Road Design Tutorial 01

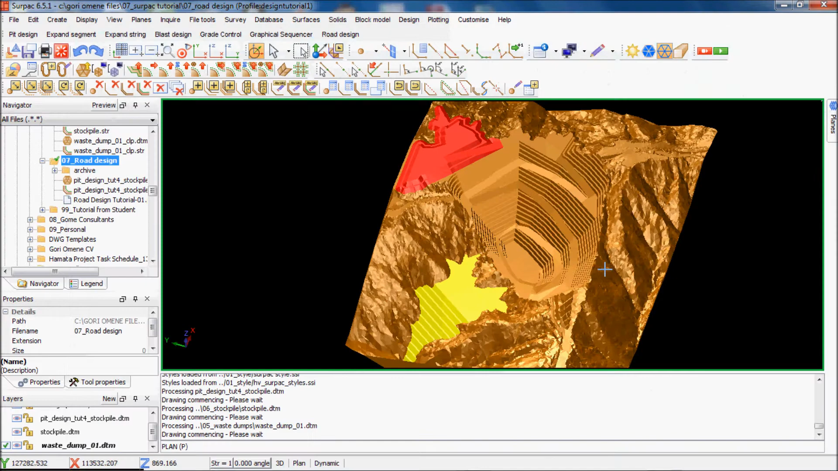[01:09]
okay um basically i'll start off setback uh these are the old like this is um i've created a road design folder here so basically
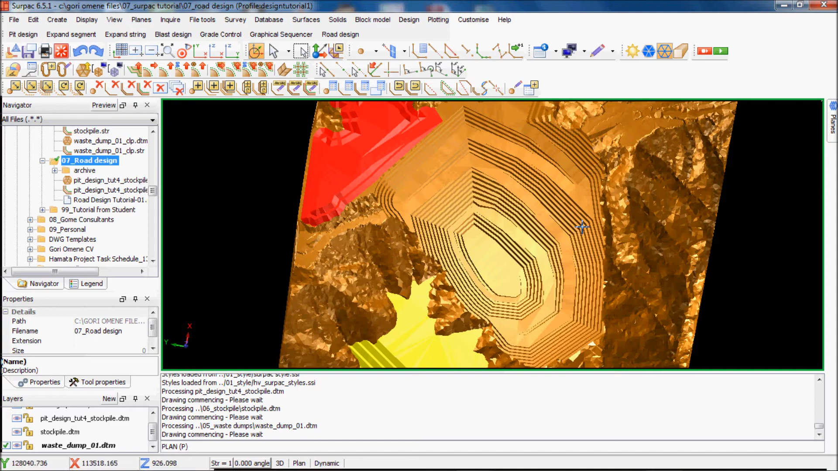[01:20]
this is my stock file from the stock file tutorial this is my waistdump from the waistdump tutorial
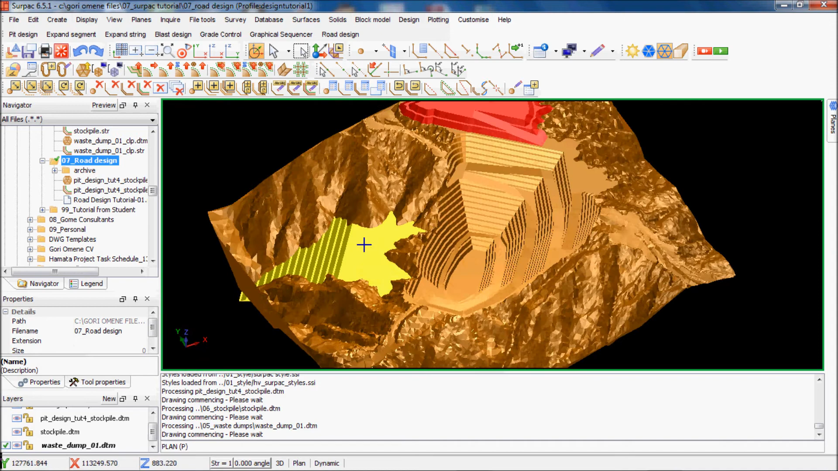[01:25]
and i want to basically in this tutorial
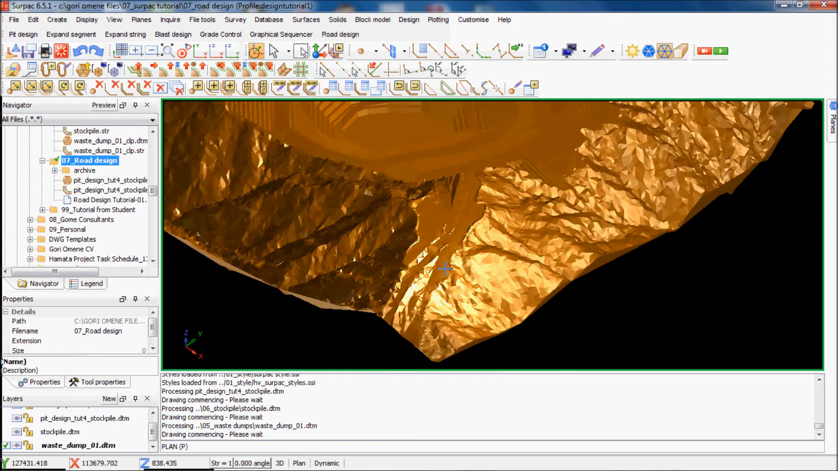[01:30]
i want to basically create a pad left pad here and then i'll link a road all the way from here up to here
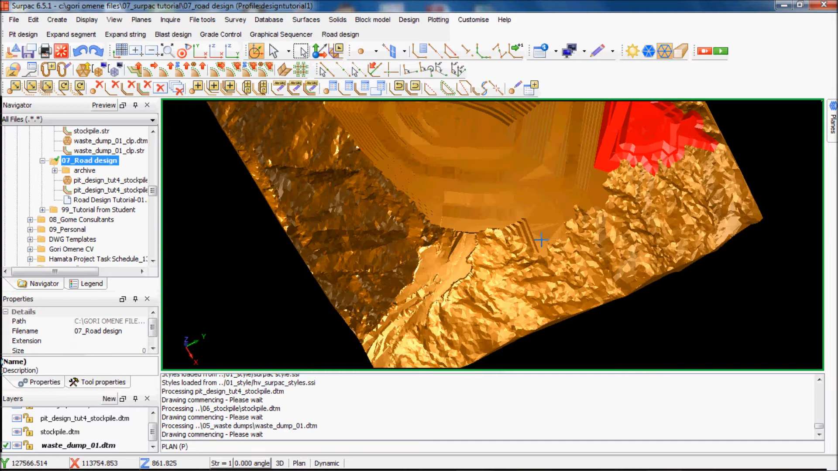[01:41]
so the first part of the tutorial will be to create the flat pad up here what i do is um i'll go i have to create a contour and then i'll click
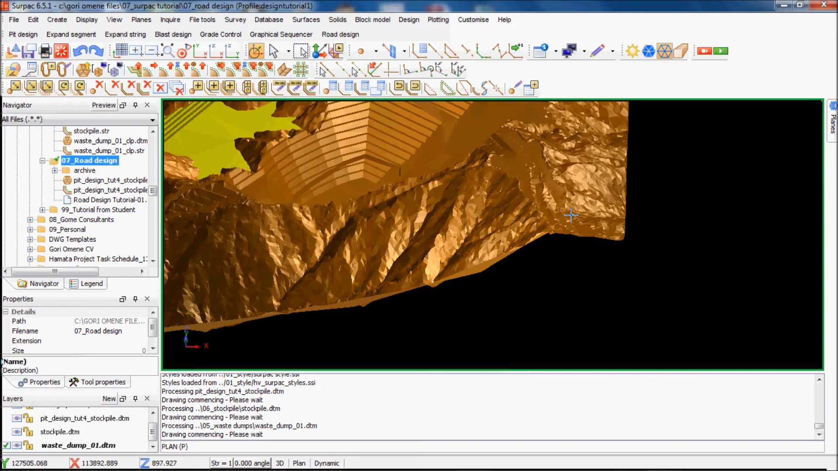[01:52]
the surfaces by the contour so i'll show you how to do it go surfaces
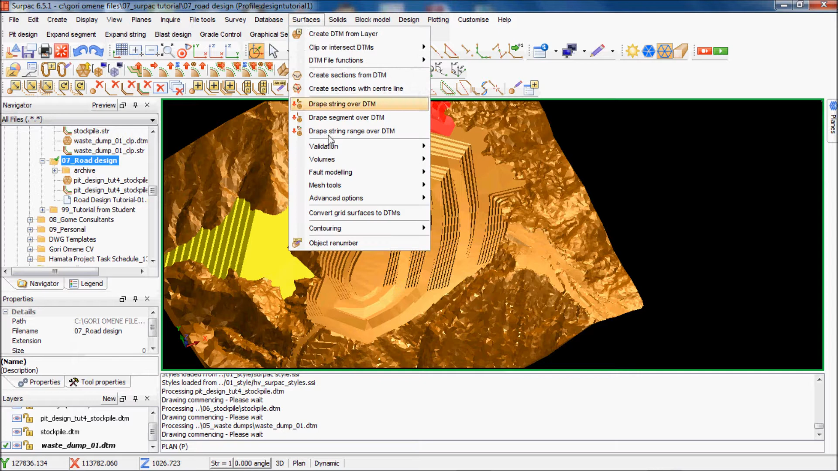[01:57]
i have to make
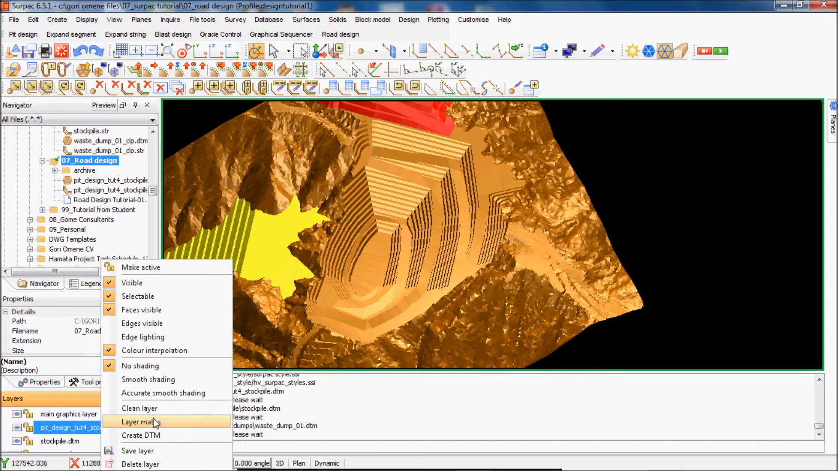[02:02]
this layer active layer so just double click that that's it okay now i'll go to surfaces
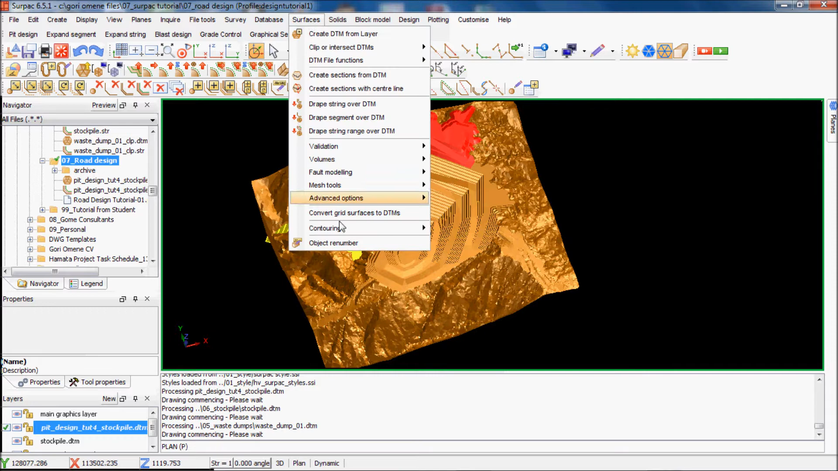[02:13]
contouring and then i'll just simply come to a dtm in the layer